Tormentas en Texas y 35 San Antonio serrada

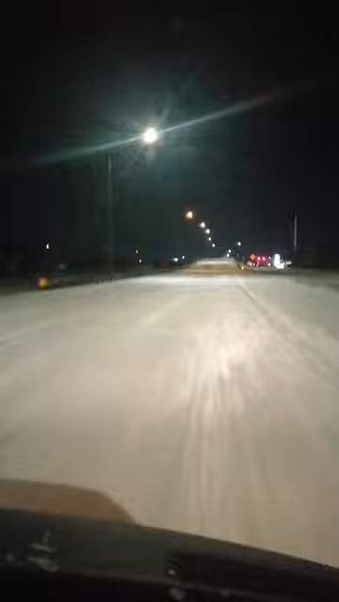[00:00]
aquí al 35 solo. Parece que vamos en terracería. Además yo como pinche loco, diles. Nada más. Nada más el pinche Vicente como loco en la carretera. Todo el 35 para él solito. ¿Quién se le ocurre manejar ahorita, hombre? Chinga. Nomás a Vicente. Mira. Estamos en la San Antonio, Texas.